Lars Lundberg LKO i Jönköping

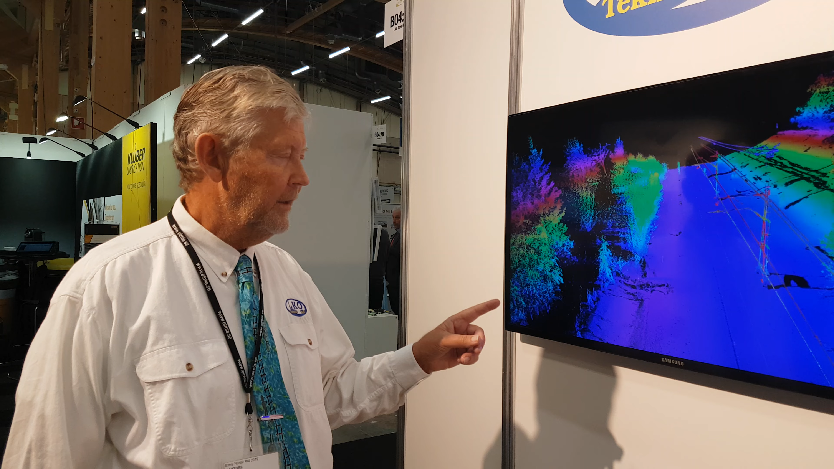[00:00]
När vi har kört fram till det här var det fagiskt att ha funnet av i. Som sagt, det som är rött är det som tar i undersökningsprofilen.
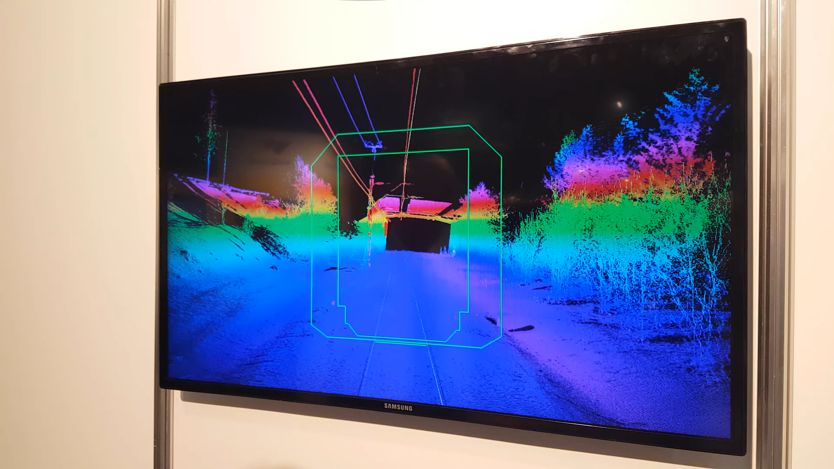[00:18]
Så här tar vår data slut och då har Jesper se
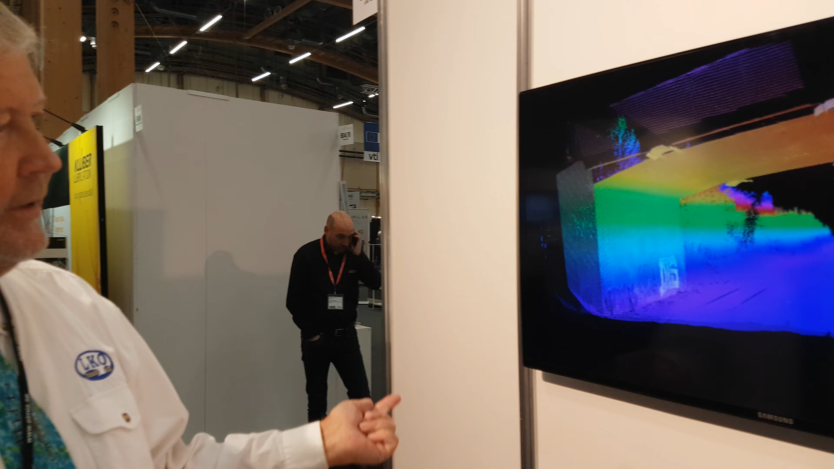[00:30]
till att vi kommer upp och så kör vi från luften här.
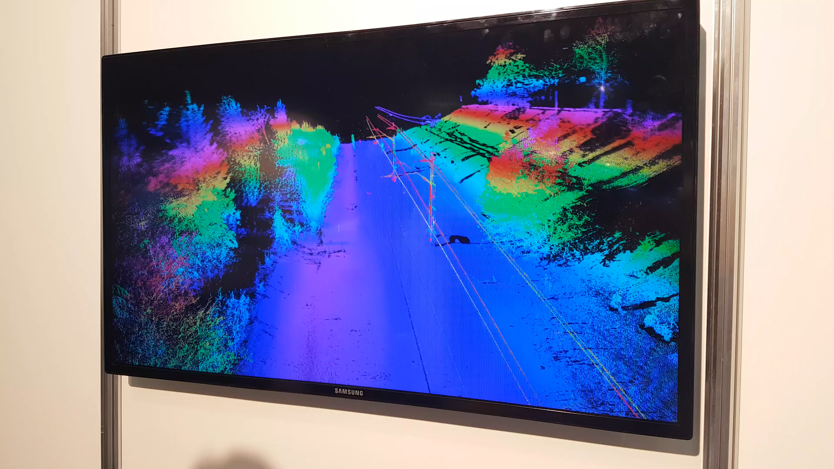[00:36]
Och de olika färgerna, det är alltså intensiteten på signalerna. Och nu börjar de igen. LKO-teknik.